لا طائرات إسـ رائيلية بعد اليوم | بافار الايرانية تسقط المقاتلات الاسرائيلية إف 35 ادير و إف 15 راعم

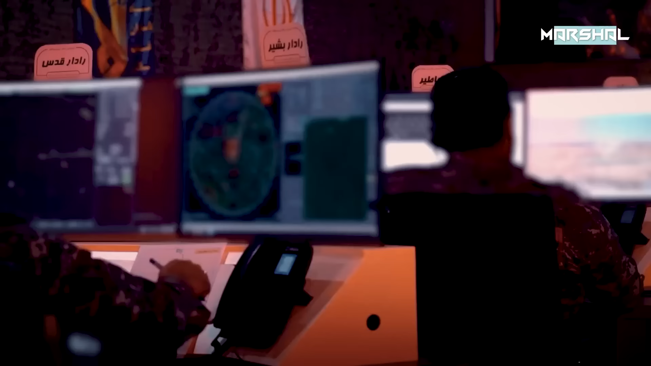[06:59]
منخفض للغاية وبهذه الميزة لن يكون هناك هدفٌ خفيٌ لهذا النظام.